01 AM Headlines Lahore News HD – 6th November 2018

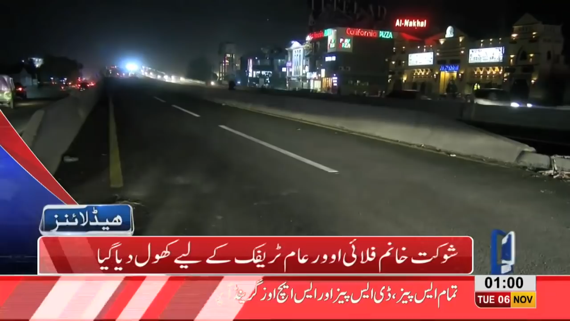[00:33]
رائیوینڈ روڈ تک کوئی سگنل نہیں ہوگا خیابان فردوسی سے اللہ ہو چوف جانے والی ٹرافک کے لیے بھی سگنل فری راستہ شہرہ نظریہ پاکستان سے